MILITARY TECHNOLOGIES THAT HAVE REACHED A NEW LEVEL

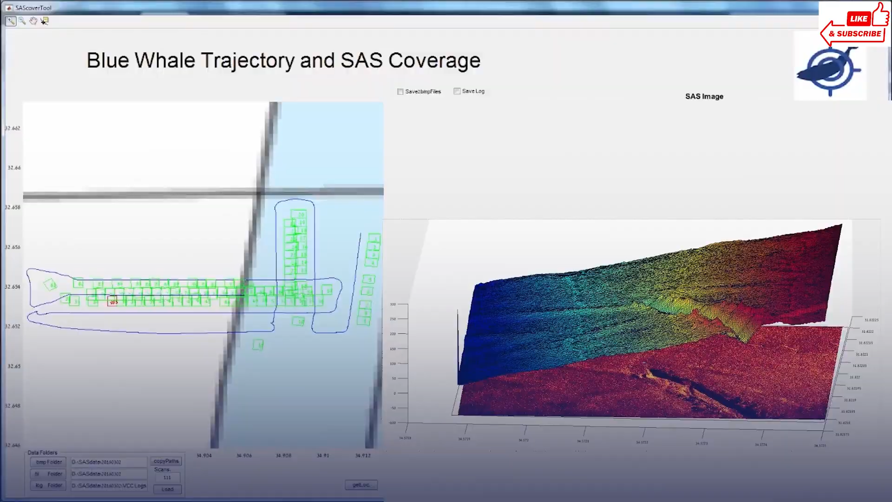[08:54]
It can send real-time data back to a control center, allowing operators to make informed decisions and adjust missions on the fly.
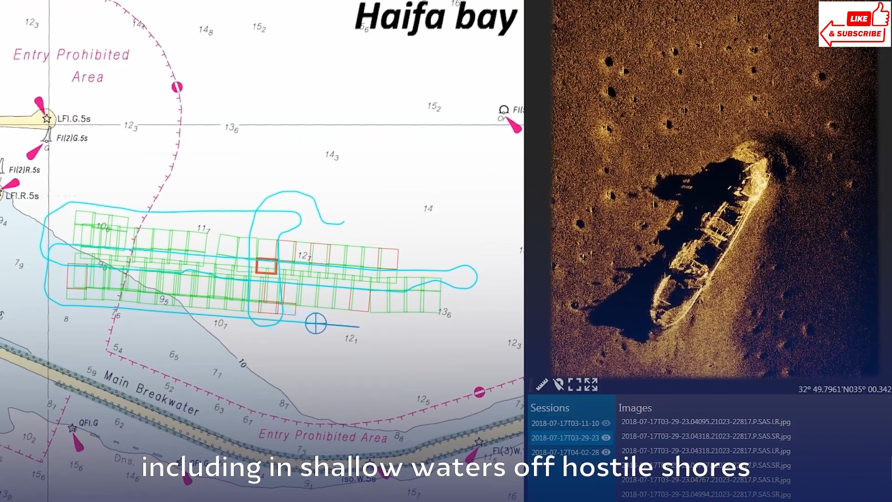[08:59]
The Blue Whale system can cover areas that are too dangerous or difficult for humans to explore, making it a game-changer in underwater technology.